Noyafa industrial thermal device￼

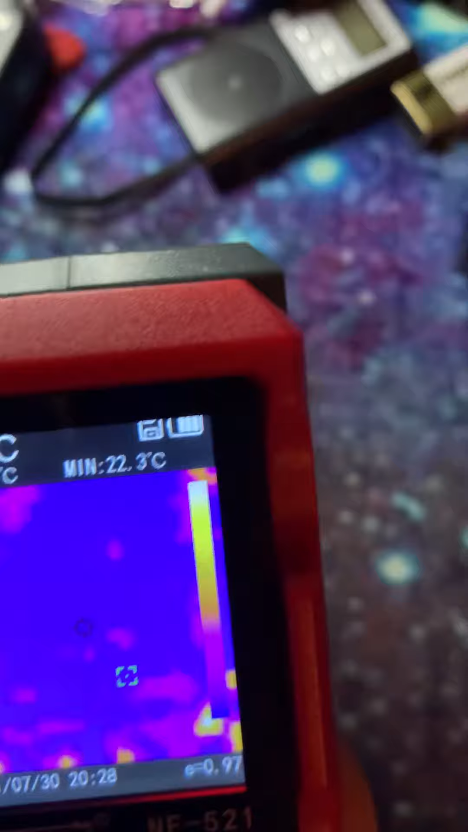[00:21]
On screen: min 22.3°C
for things um now i have the the my phone in front of it and as you see it is picking it up
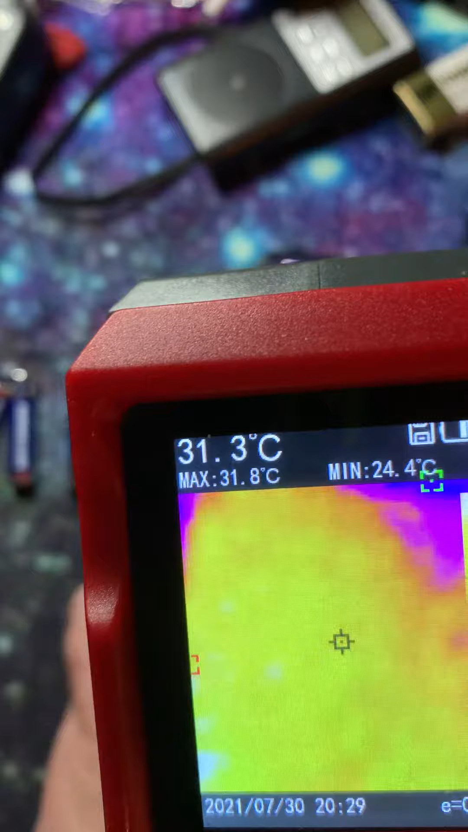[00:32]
On screen: spot 31.3°C, max 31.8°C, min 24.4°C
and if i remove it it doesn't so let's put out my hand
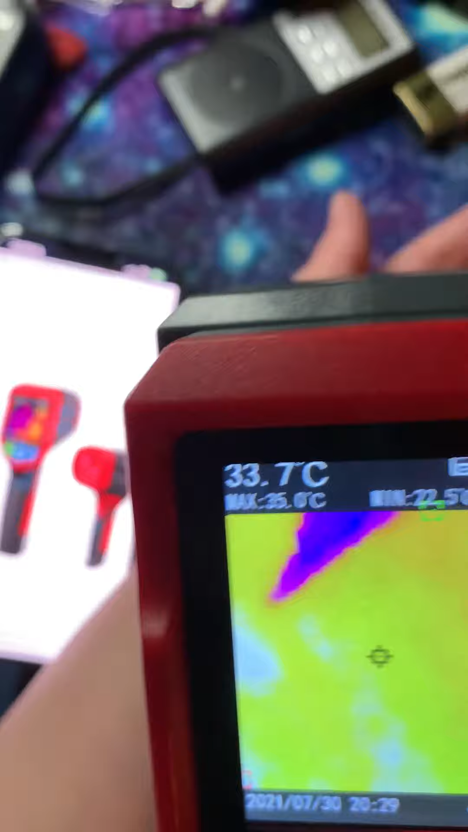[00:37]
On screen: spot 33.7°C
i don't know if i can do this or not let's see
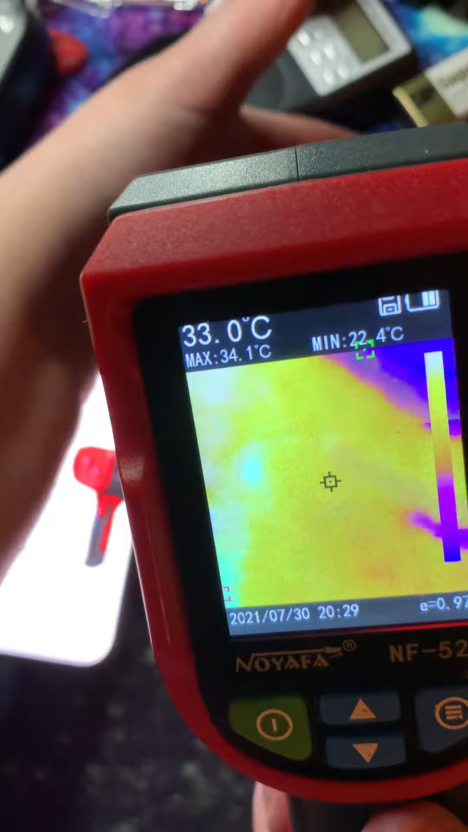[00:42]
On screen: spot 33.0°C, max 34.1°C, min 22.4°C
so there you can see my hand and this one we should show you cold
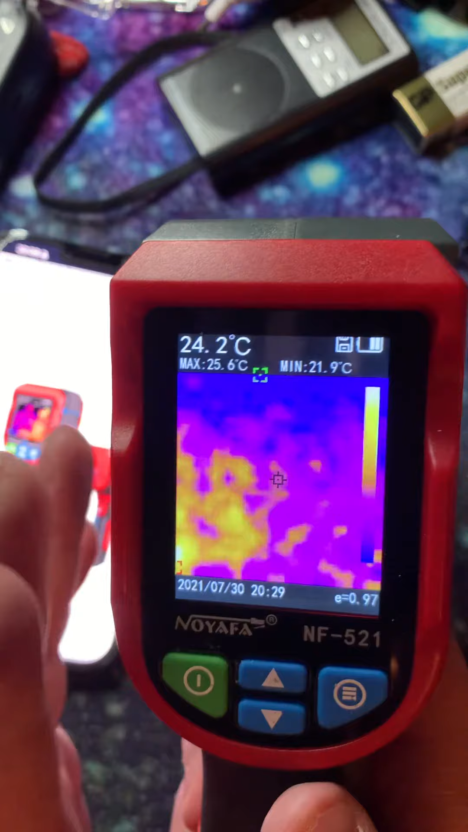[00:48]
On screen: spot 24.2°C, max 25.6°C, min 21.9°C
spots uh hot spots um as well i believe and